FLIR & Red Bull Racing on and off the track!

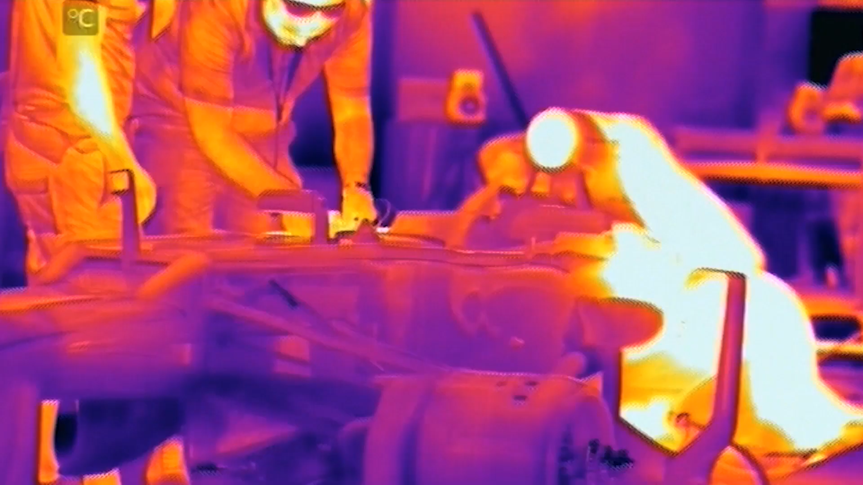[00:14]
straight away because we were
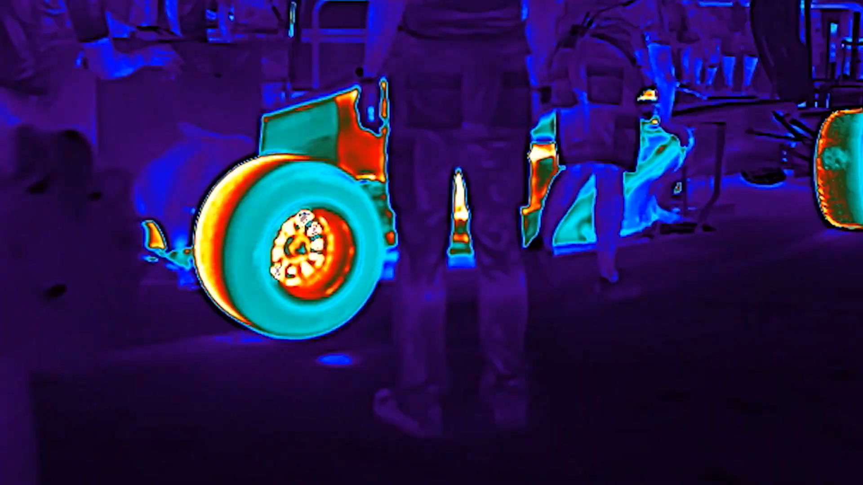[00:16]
able to use the camera to visualise the direction the exhaust flow was taking
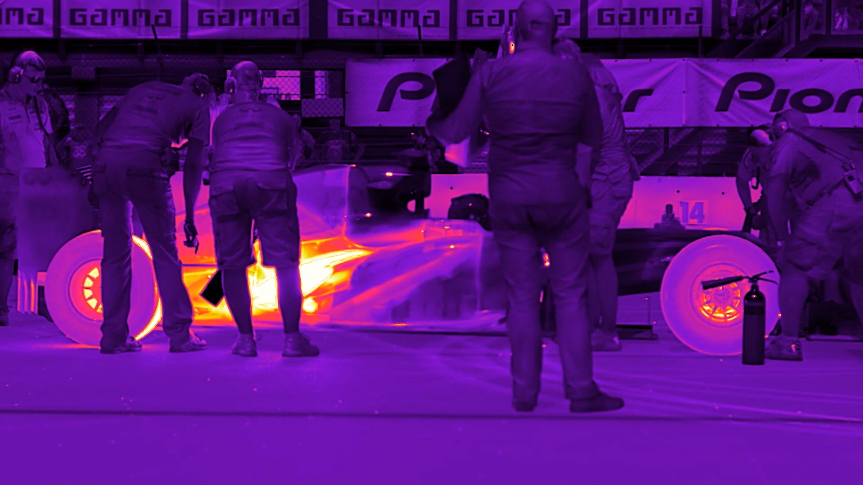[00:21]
and manipulate the exhaust flow into a particular area around the rear tower.
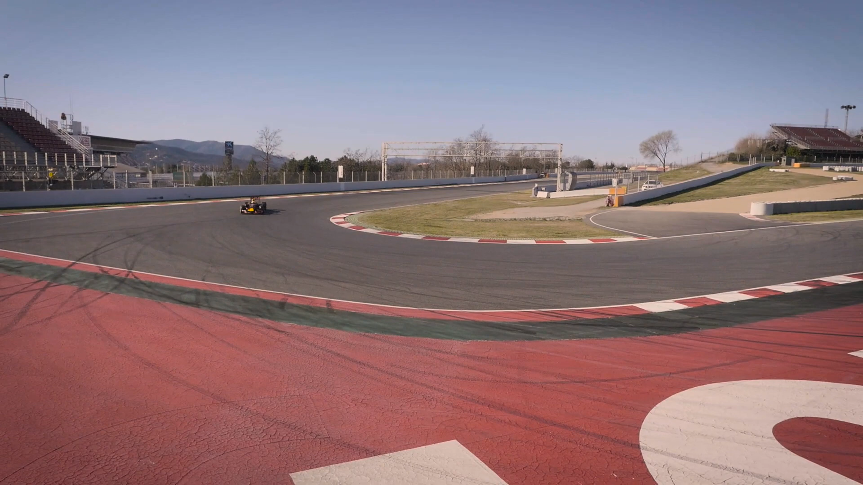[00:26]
Difficult and complicated area, we've done a lot of working CFD on it, but we needed a way of visualising what was actually happening in the car.
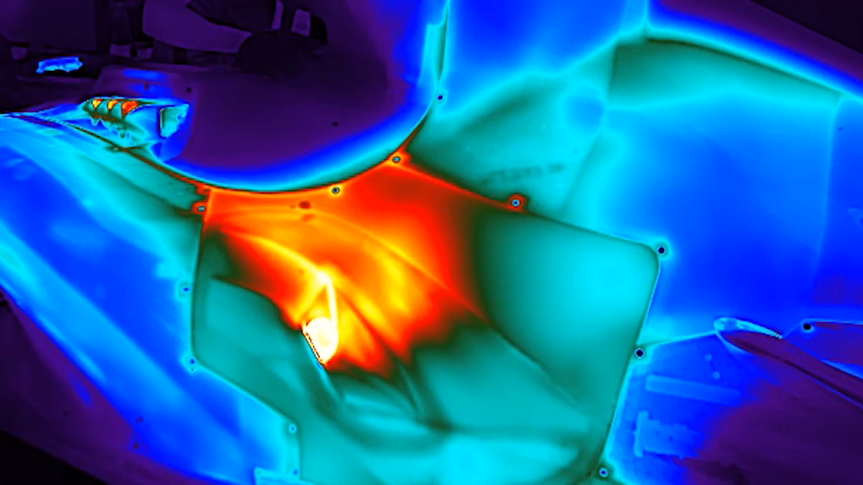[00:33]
And the FLIR camera was tremendously useful in those endeavours.